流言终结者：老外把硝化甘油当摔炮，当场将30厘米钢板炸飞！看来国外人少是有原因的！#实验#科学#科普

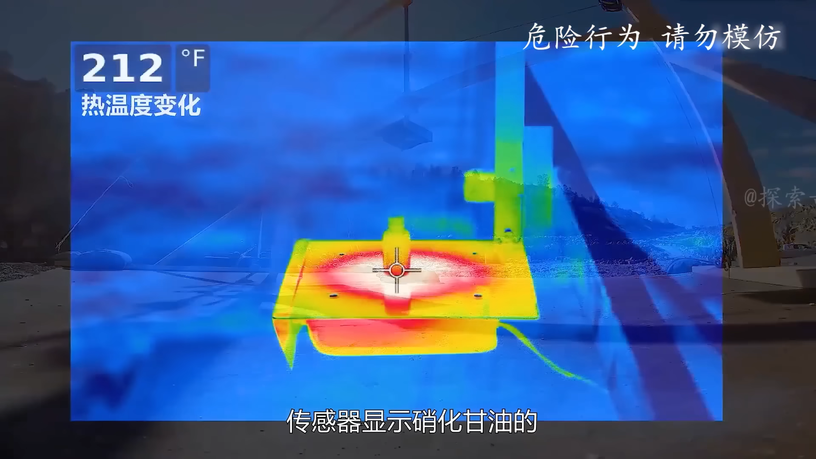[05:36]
消化干油的温度达到了100摄氏度已经是加热装置的上限瓶子随时可能发生爆炸
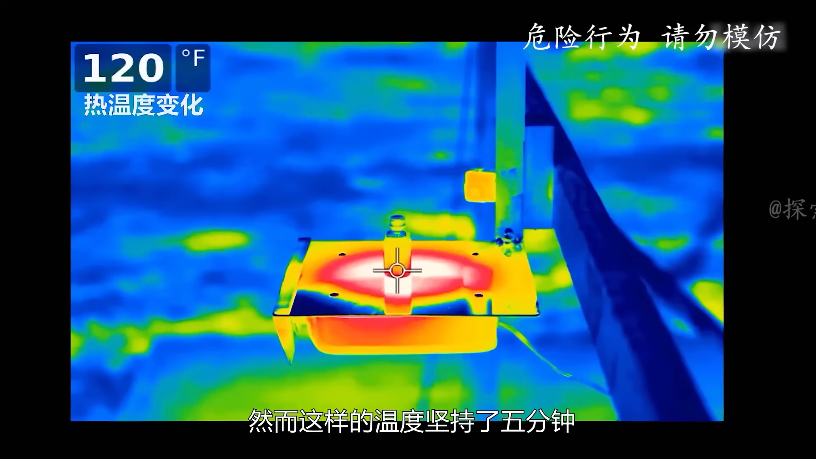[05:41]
然而这样的温度坚持了5分钟可消化干油依然没有任何反应似乎这并不符合它的特性